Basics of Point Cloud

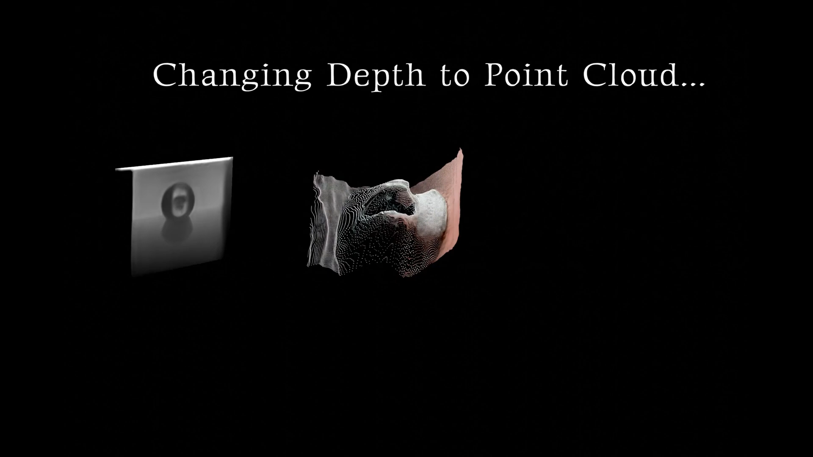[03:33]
image in this 3d space at the origin of this 3d space is the sensing device
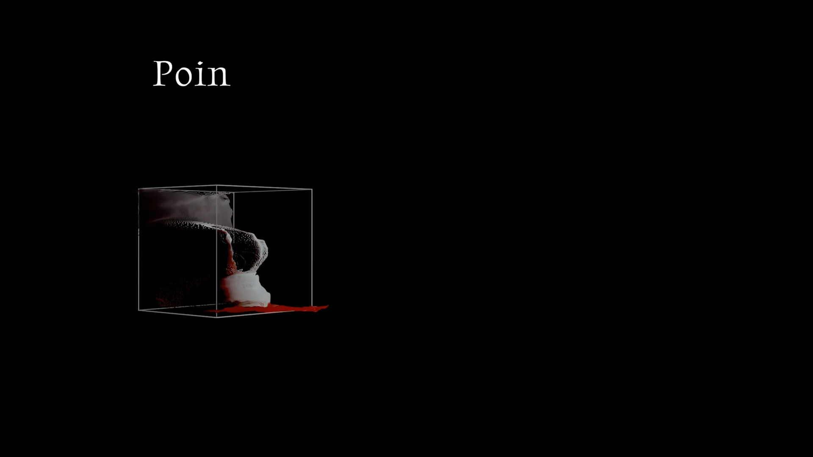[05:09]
cloud a point cloud can be used for multiple downstream applications
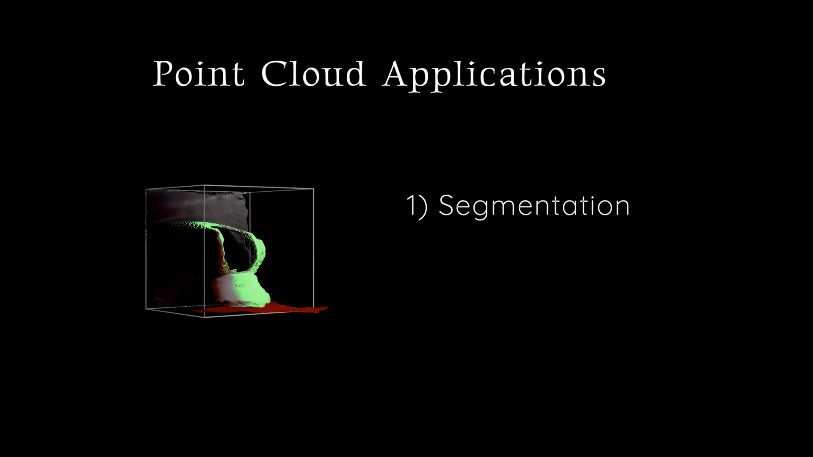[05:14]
such as segmentation detect and track